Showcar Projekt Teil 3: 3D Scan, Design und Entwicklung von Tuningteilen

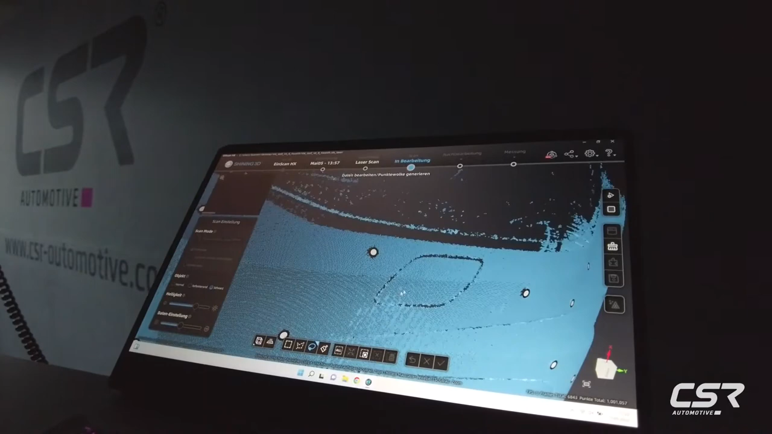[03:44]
beispiel drauf wir haben zum beispiel dass die pdc drauf wir haben die position von
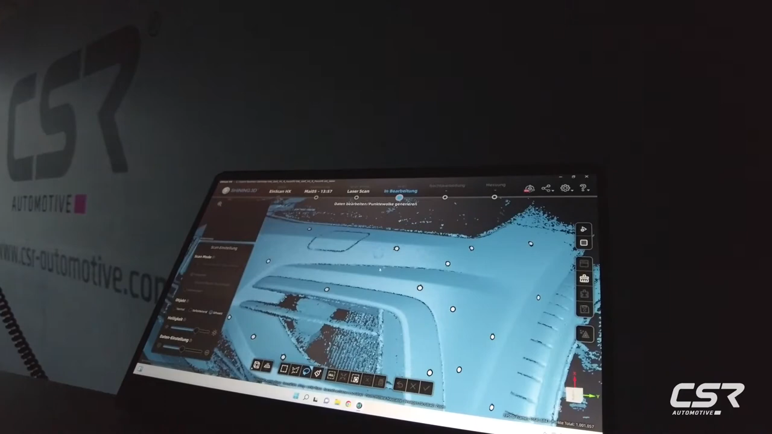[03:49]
scheinwerfer reinigungsanlagen wir haben die position von irgendwelchen
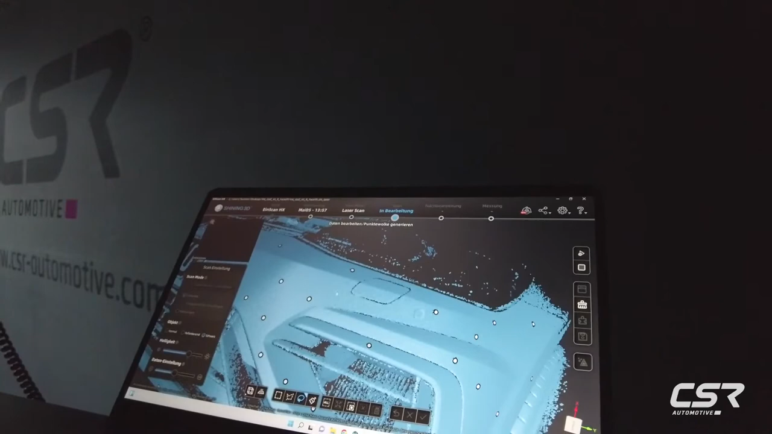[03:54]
schaut von irgendwelchen ganz ganz leichten ausbuchtungen und all diese dinge die
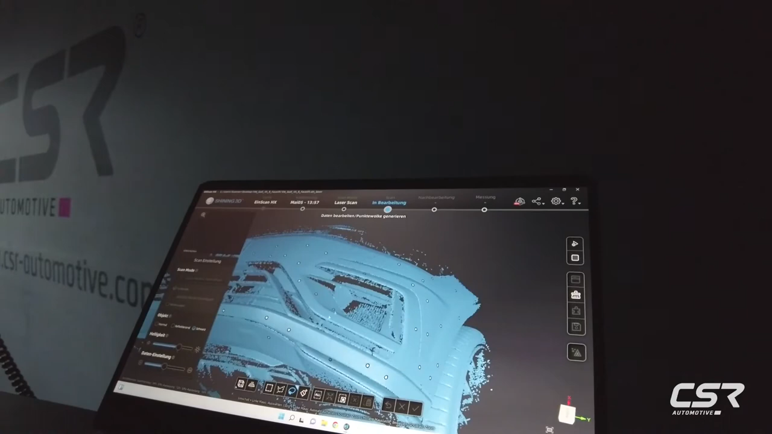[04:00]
berücksichtigen wir auch tatsächlich bei der konstruktion der teile das heißt wenn ihr da so eine ausbuchtung habt ja die man jetzt hier nur ganz leicht sieht und das geht es hier um zwei oder drei millimeter aber
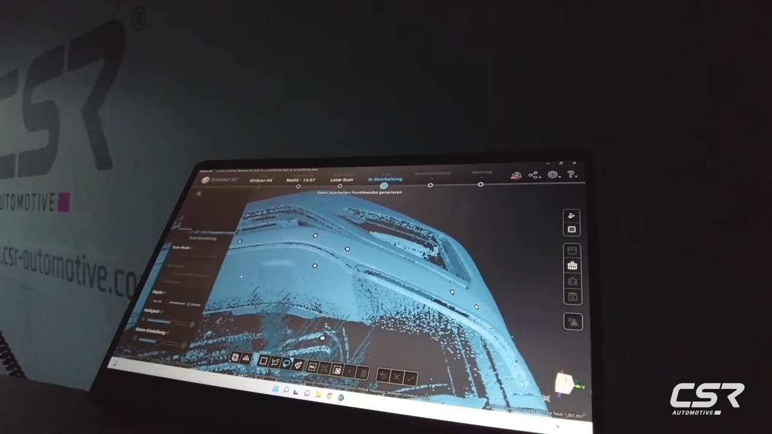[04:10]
wenn ihr jetzt einfach einen spoiler habt ihr einfach nur lieblos gerade abgeschnitten wurde so aller brett
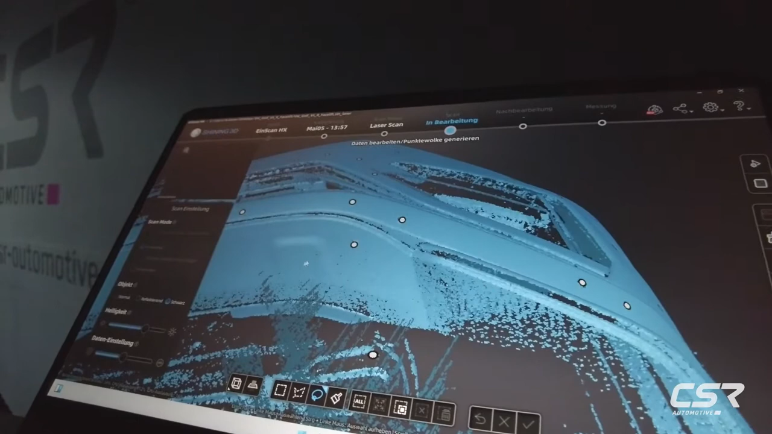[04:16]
tuning sage ich jetzt mal dann dann kann das ja nicht passen weil da ist ja eine beule und
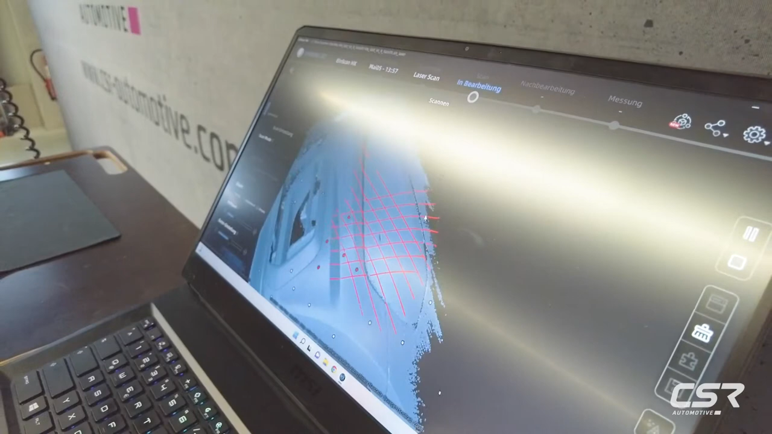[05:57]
sofort merkt da da ist was da ist die scheibe so jetzt haben wir für euch auch noch mal ein ticken